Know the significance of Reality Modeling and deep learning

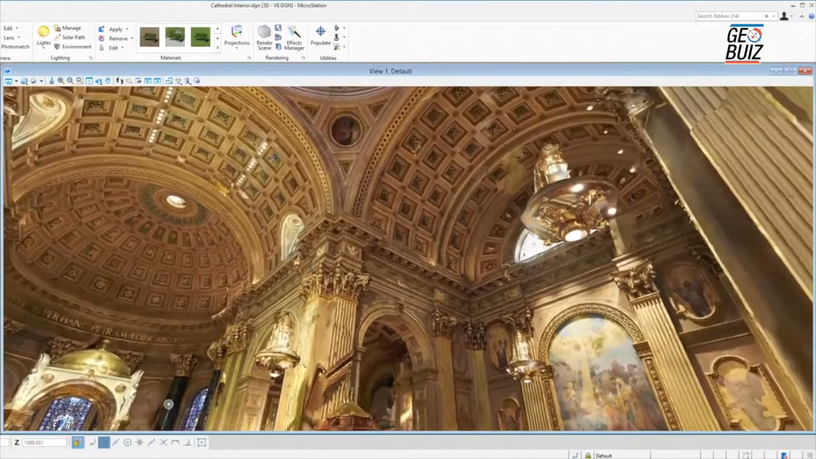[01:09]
So the enhancements to context capture, like you said, the ability to use both photographs and point clouds as input to the reconstruction process is important because they're complementary technologies.